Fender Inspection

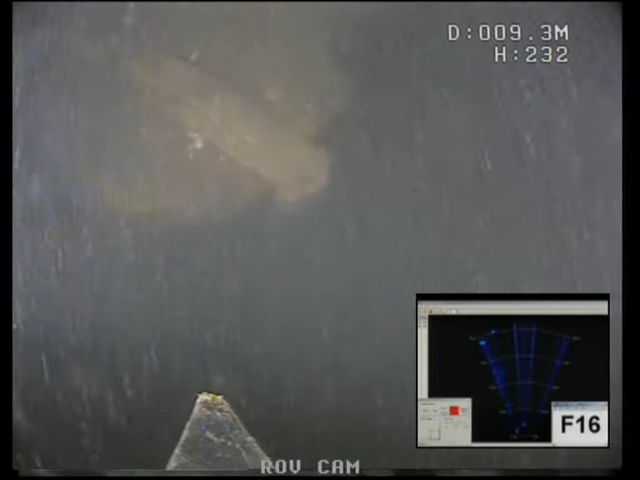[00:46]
OK, that's at the bottom of the fender pile.
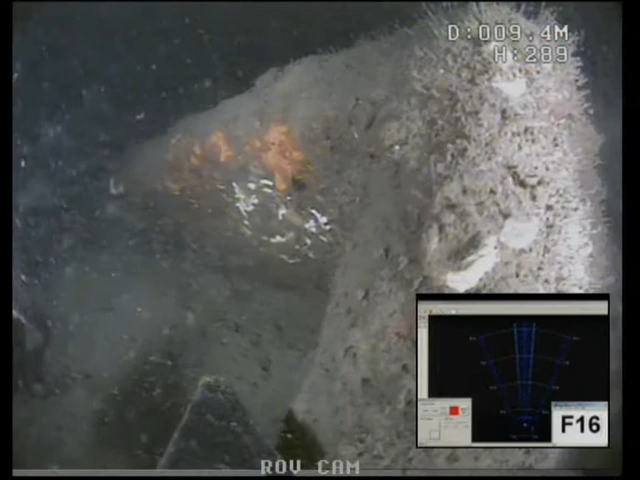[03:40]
Looks like it's been down a while like that because it's a fair bit of silt inside.